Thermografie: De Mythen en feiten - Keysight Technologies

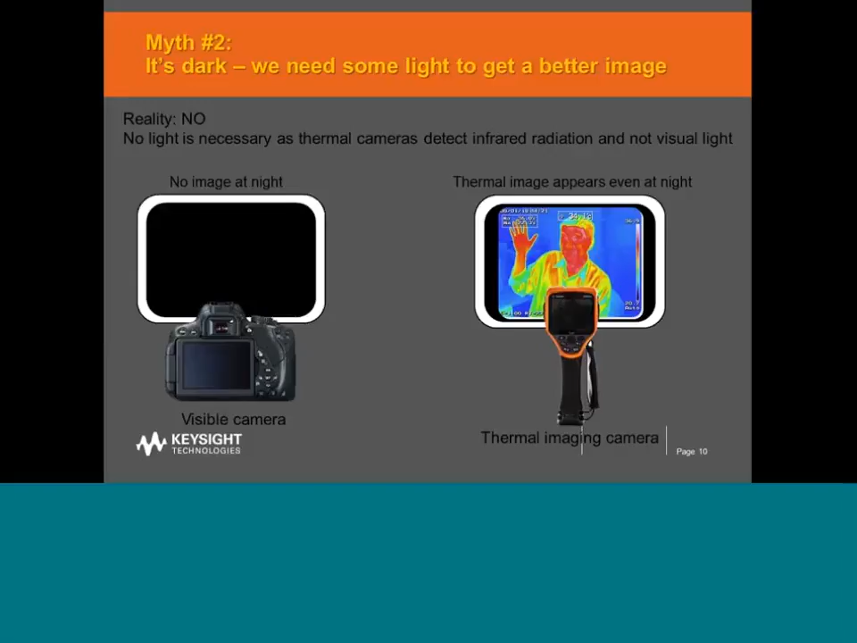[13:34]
Now for thermal cameras, this is not a problem. Infrared radiation happens when an object is above zero Kelvin. As objects around us are all above zero Kelvin, we can be assured that there is an infrared radiation from every surface around us. You know, zero Kelvin on Earth here is just a theoretical value, which means that every surface that you scan with a thermal camera,
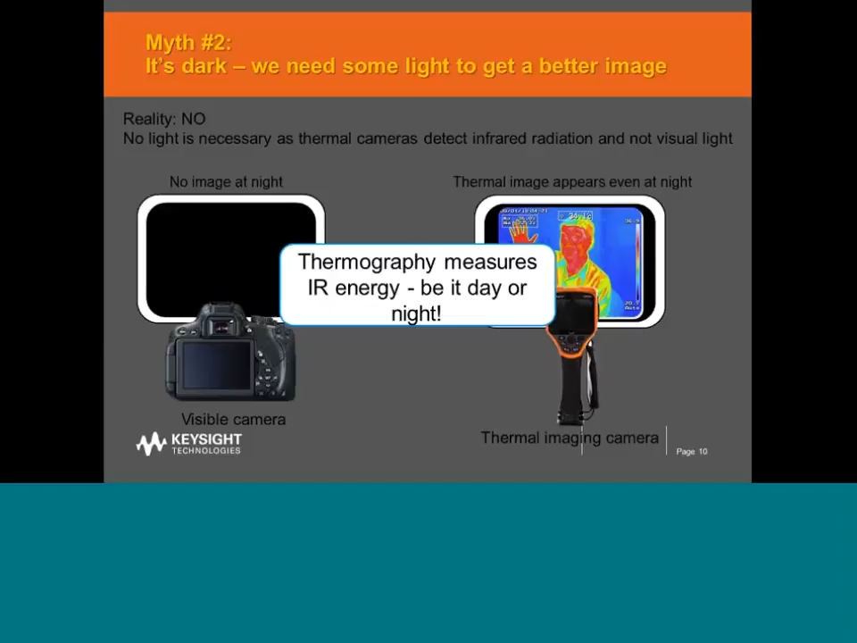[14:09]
you would be able to get some form of infrared radiation detected by the camera. So whether or not there is any visual light, the thermal camera is still able to function very, very well. Moving on to myth three, which is an interesting one.
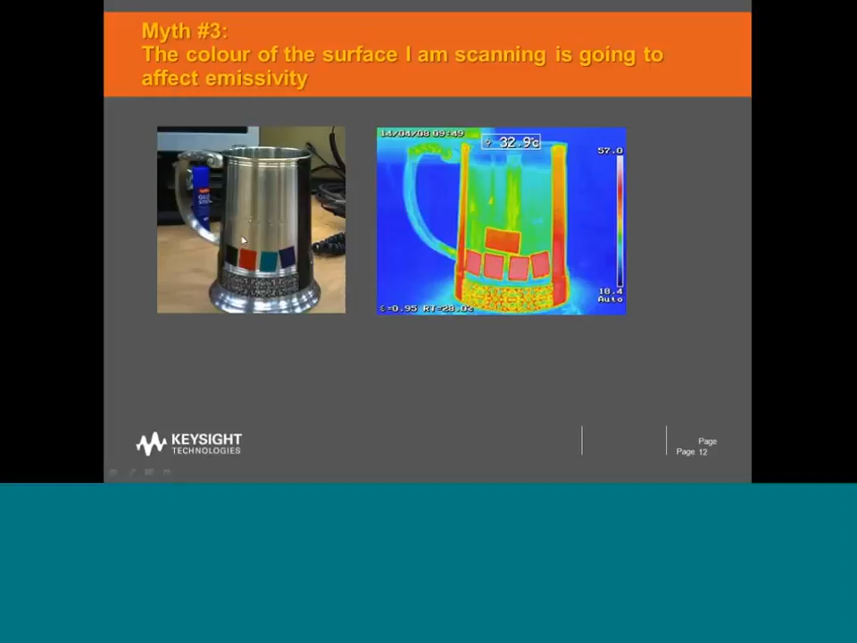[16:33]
On screen: spot 32.9°C
This is simply because the fifth one at the top of the four visible tape, as you can see over there, is actually a transparent cellophane tape. So again, you can see the colour isn't showing any large impact on the IR emission. Moving on to myth number four, and this is something that I get from many people.
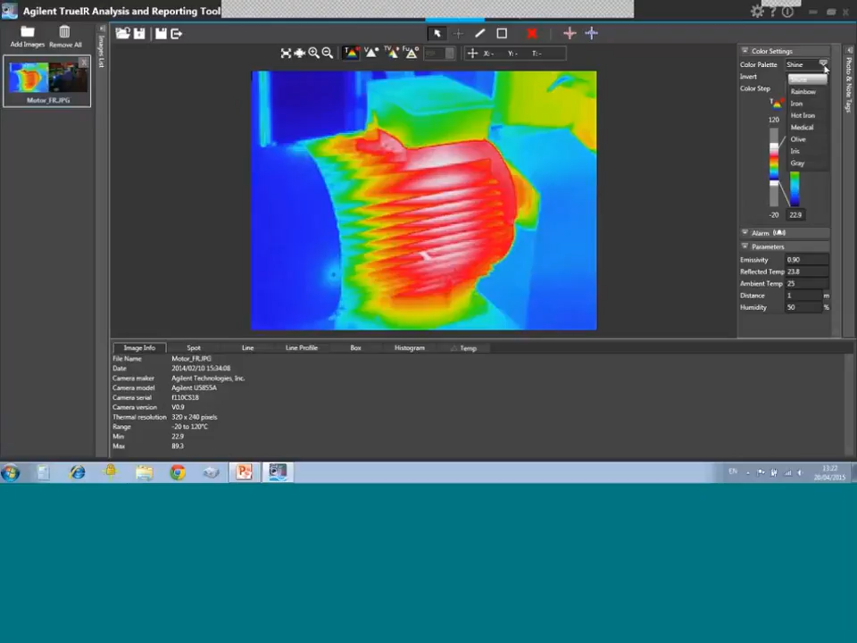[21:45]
A software would also allow you to change the color palette according to the image. to what suits best for you.
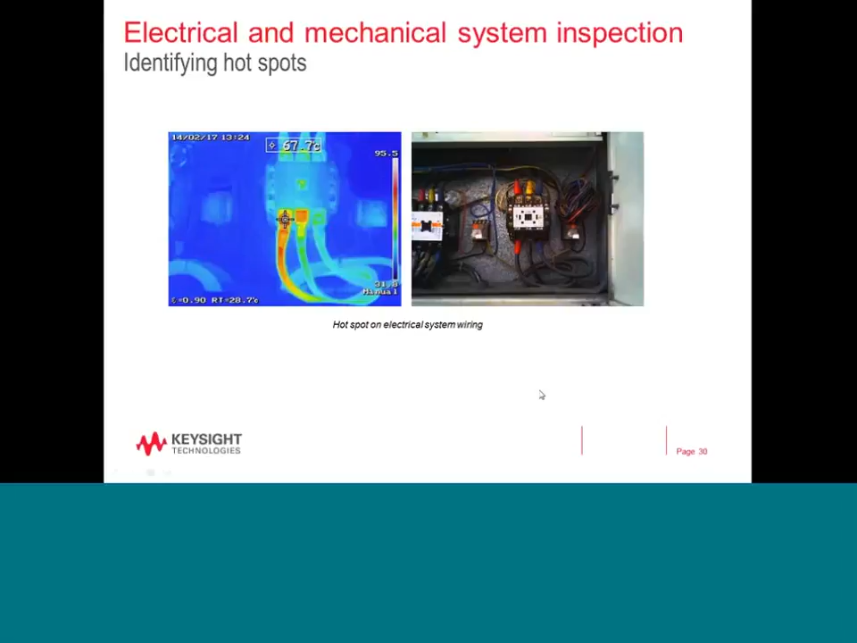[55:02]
On screen: spot 67.7°C
And generally, this is a very clear indication that there could be a problem with connection or this could be a case of an unbalanced load in this application, for example. Typically, manufacturers who design something would put their prototype designs and
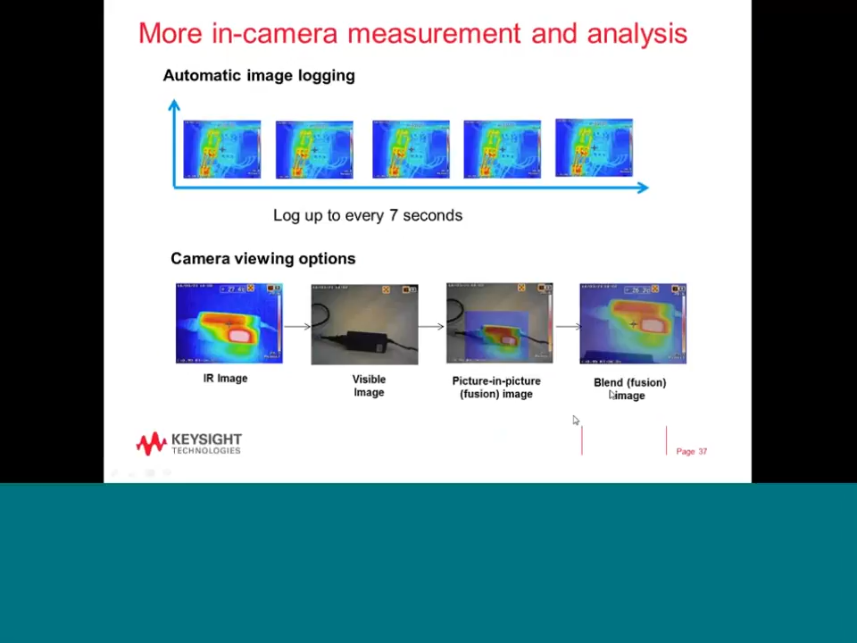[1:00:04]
As well as several viewing options such as IR image, visible image, as well as two kinds of fusion images such as a picture in picture or blend images.